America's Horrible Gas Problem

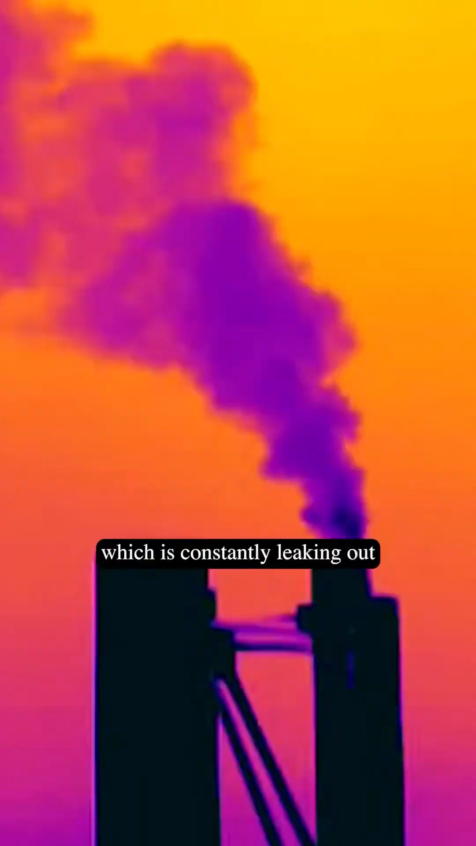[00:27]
which is constantly leaking out and trapping way more heat than carbon dioxide.